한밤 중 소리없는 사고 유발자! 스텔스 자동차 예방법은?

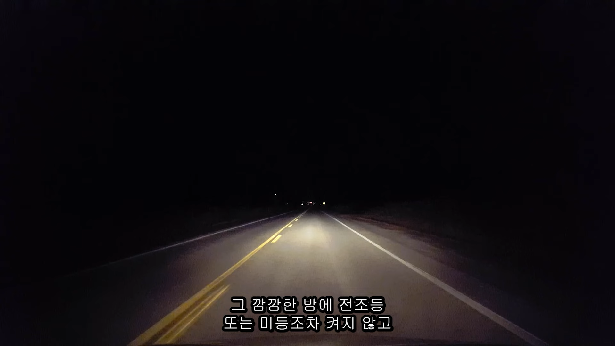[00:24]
전조등 또는 미등조차 켜지 않고 그냥 운행한 차량을 봤습니다 시골길이었는데 정말 아찔한 순간이었어요 차라리 가로동리라도 있었으면 그나마 자동차를